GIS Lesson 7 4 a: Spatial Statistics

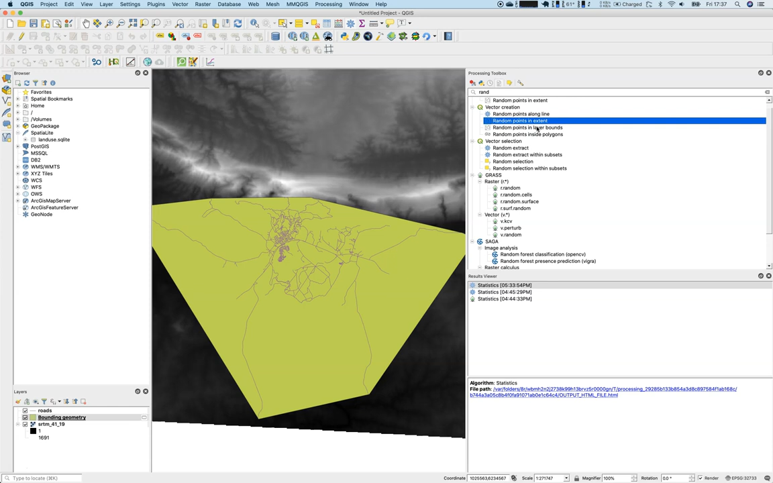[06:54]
Therefore, we need to create first a random pattern set and the random points in extent. And we reuse random points in layer bounds. So we will use bounding geometry, and the number of points we will use will be 250.
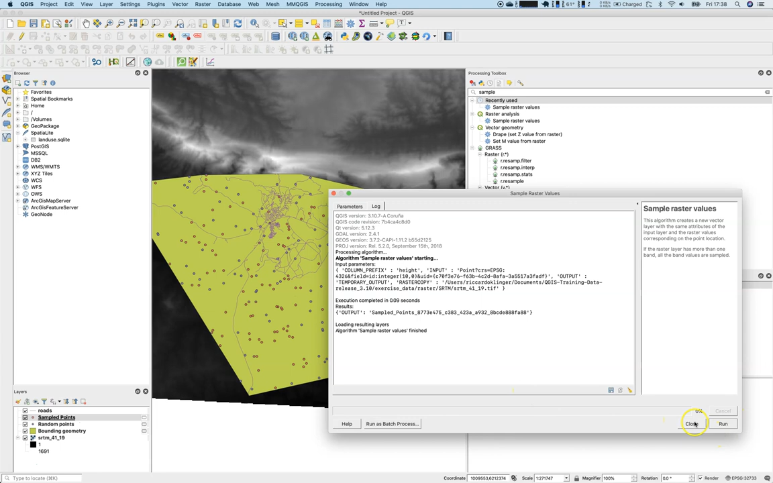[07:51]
So sample raster values, you can see it here in the raster analysis, and the raster to sample is the SRTM. We will say, well, this is the height value, and then say run. Close this again, and now we have the sampled points. I'll remove this random points here.
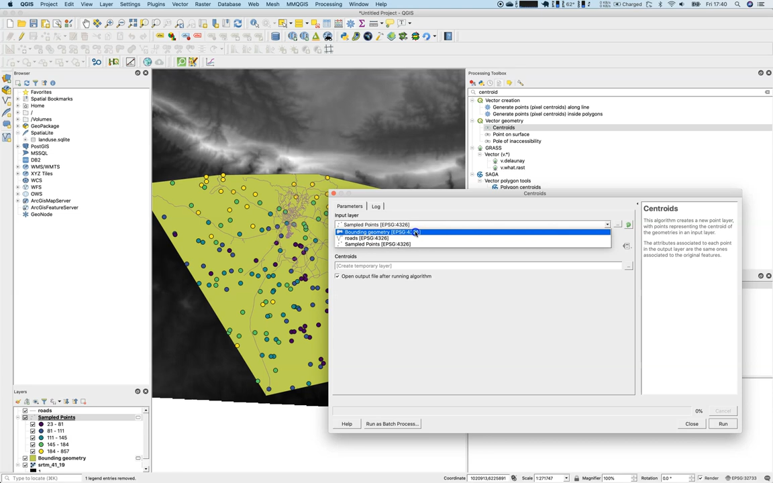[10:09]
on the bounding geometry. Centroid is marked here. Let's highlight this a little bit and sample there as well.
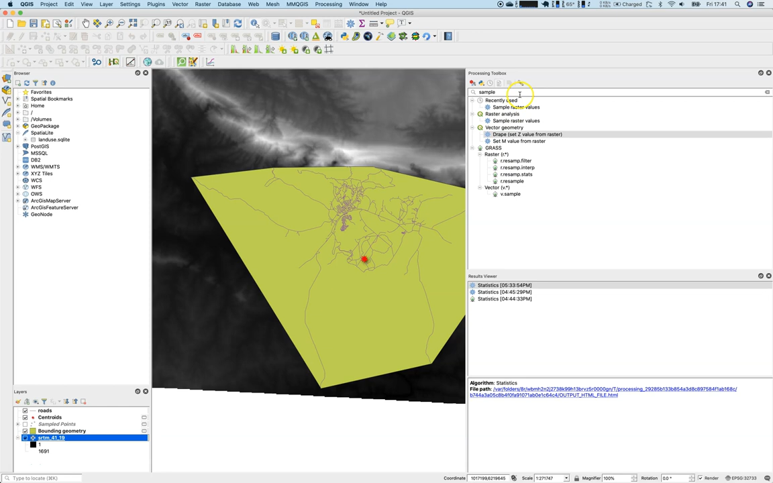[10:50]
So let's take a look on the centroids of the sampled points layer. Therefore, we will use the mean coordinates function.
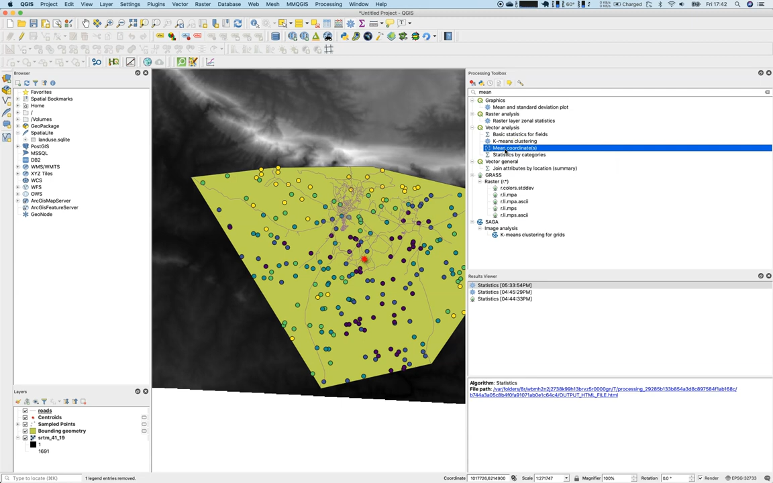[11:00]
And we will use the sampled points.
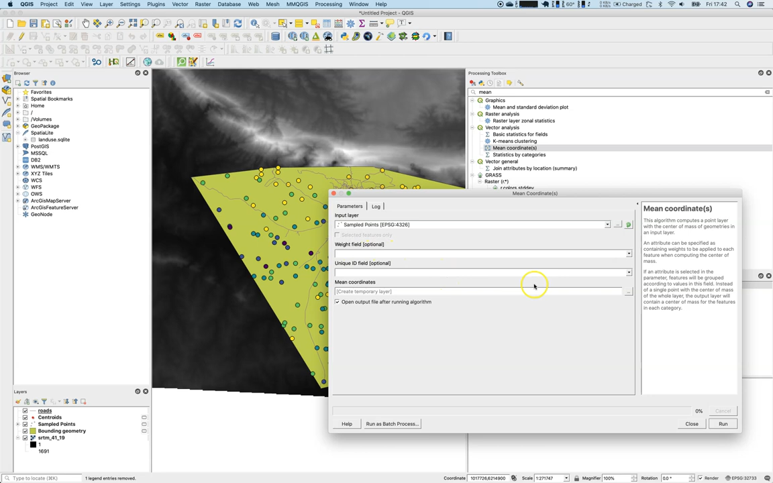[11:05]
We will not use a unique field or a weight field.
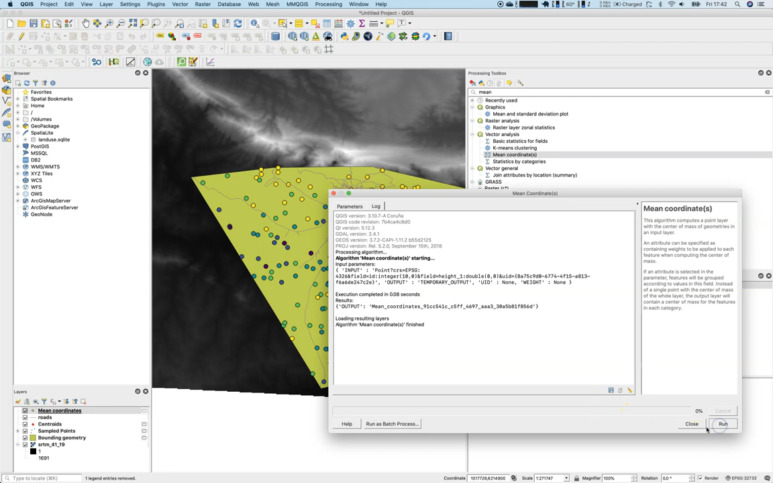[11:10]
Just press and run, close this again. Let's have a look where this is residing here.